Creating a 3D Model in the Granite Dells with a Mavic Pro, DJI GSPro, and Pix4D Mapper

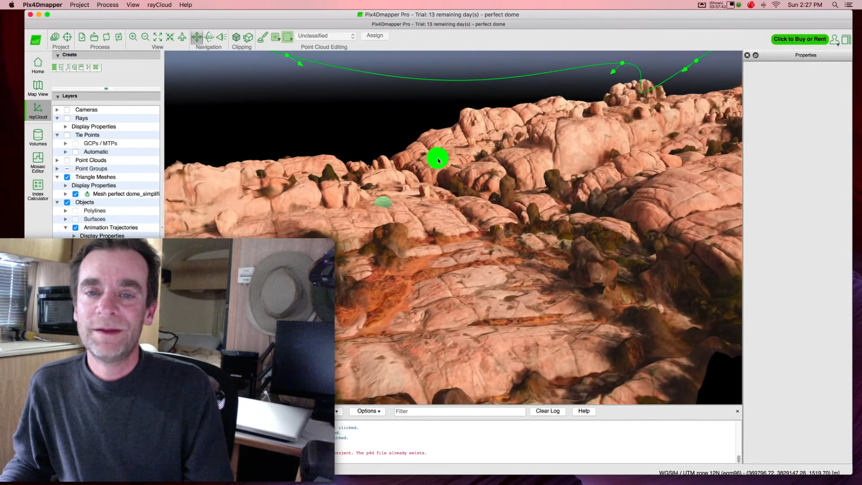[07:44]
So we actually had the helipad, whoops, over zoomed. There's my helipad right there. And you can see my little bag of junk down here.
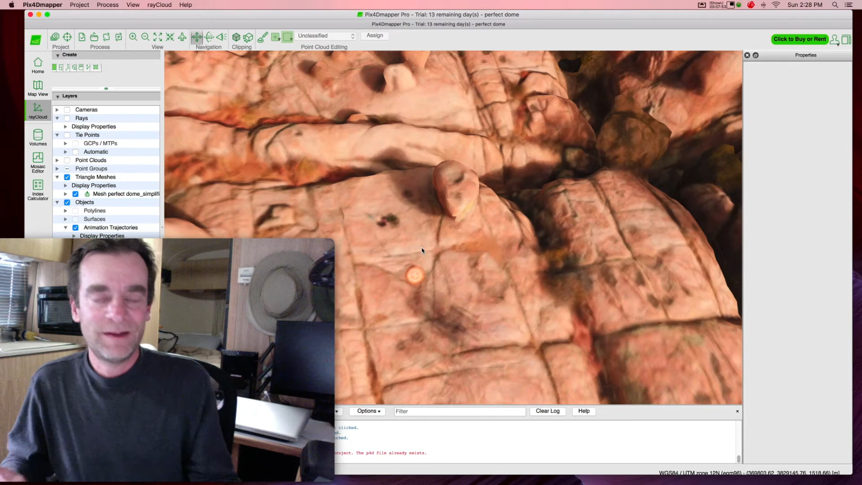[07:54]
Like I said, this is not the high end rendering yet, and I will be doing that, but you can see the rock formations in such a unique way.
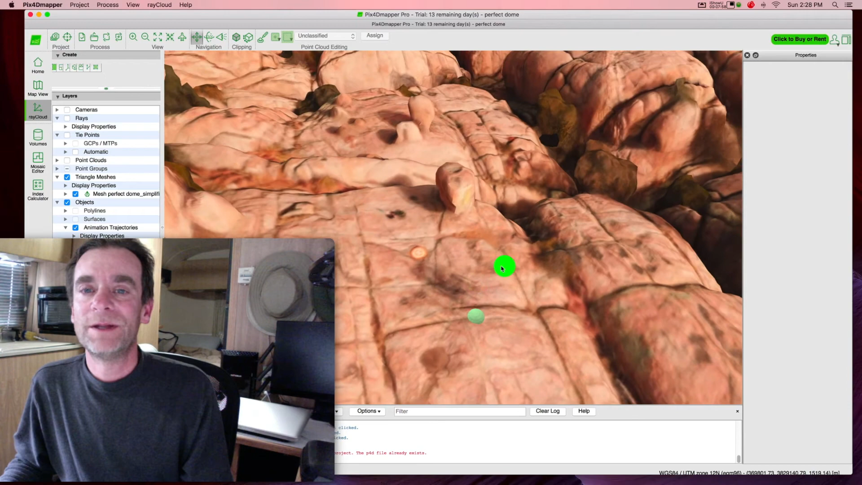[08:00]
And I'm going to zoom back out and I'm going to click on this flight path really quick. So just to take you through, I'm going to go ahead and hit the playback now.
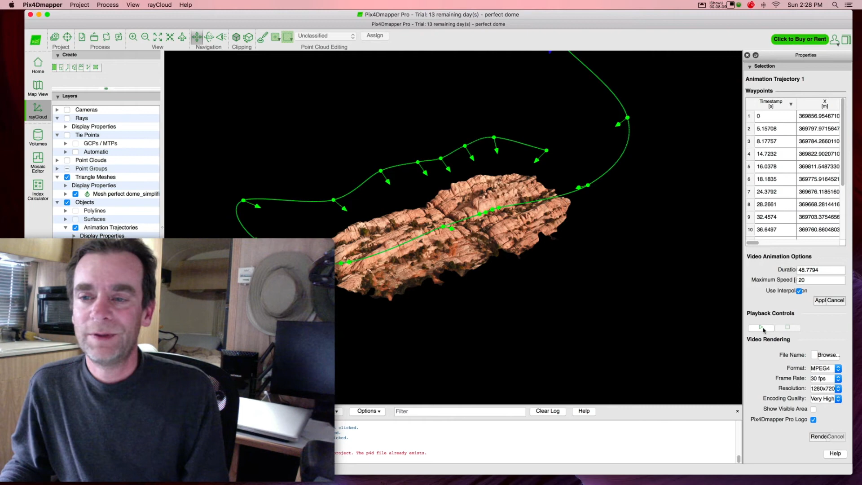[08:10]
So here we go. We have a fly through of the 3D model that was created this afternoon. So less than two hours after we went out and shot this with the Mavic,
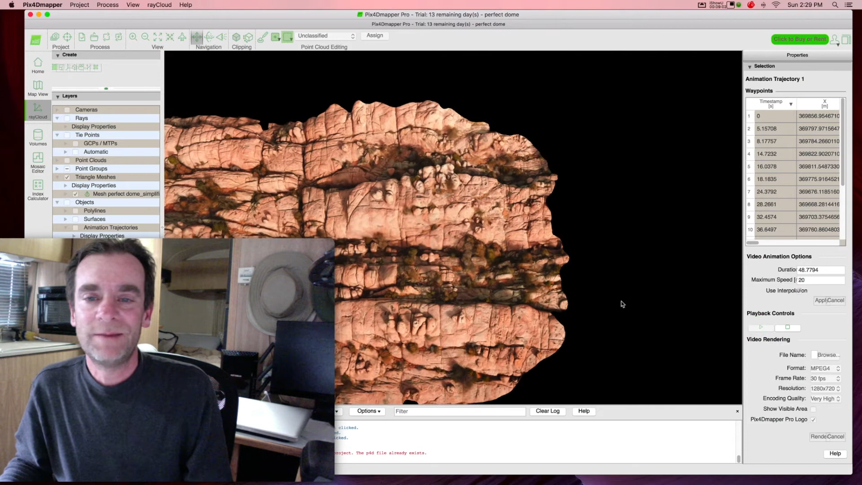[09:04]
And I'll actually run it through one more time just so you get a second view of it. But this really blew my mind how detailed this is.
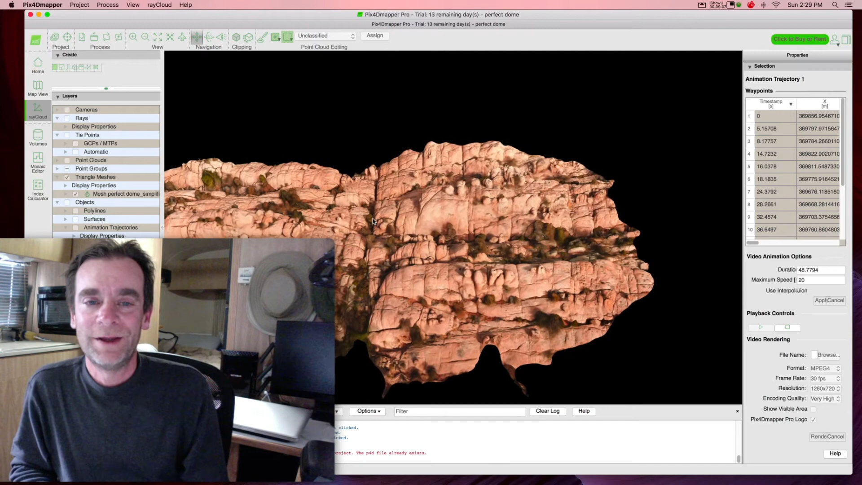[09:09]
And this isn't even the high end render.
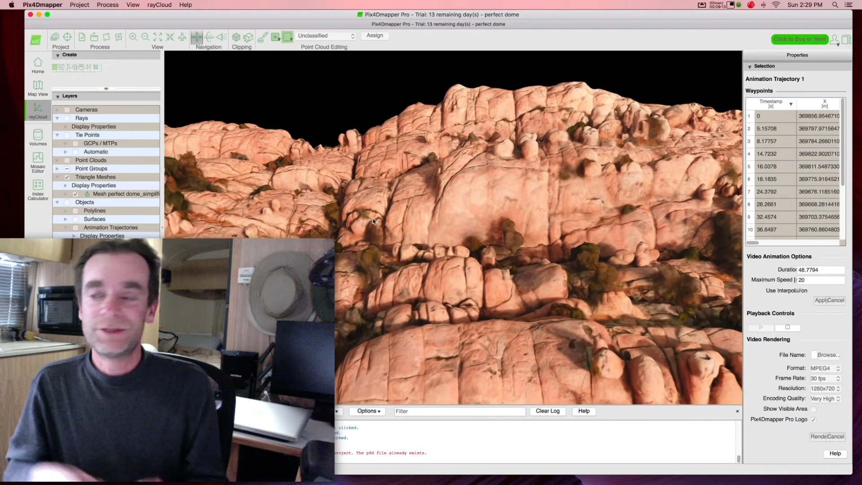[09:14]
So with Ground Station Pro and with Pix4D Mapper, I was able to create a really compelling model. And I'm really looking forward to seeing the final version probably tomorrow when I run this.
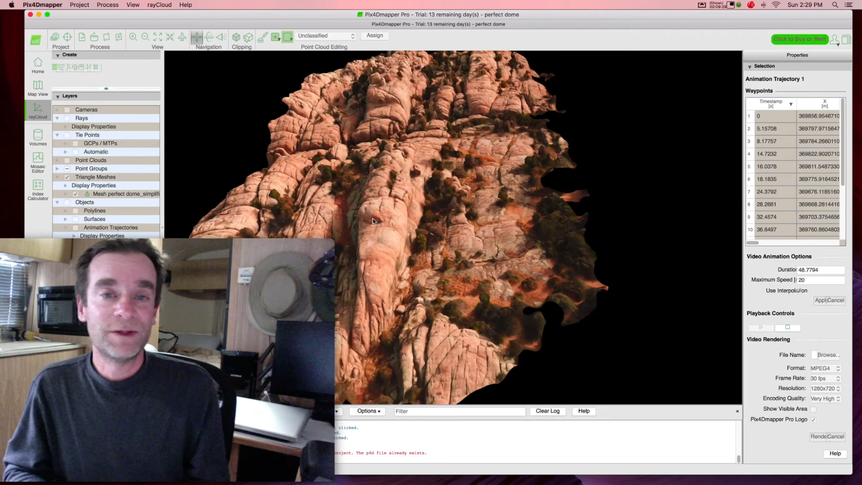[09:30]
I'm also running it on Pix4D's website since I have the opportunity to test on it. But so we're seeing the backsides. We're seeing all of the detail of the rocks.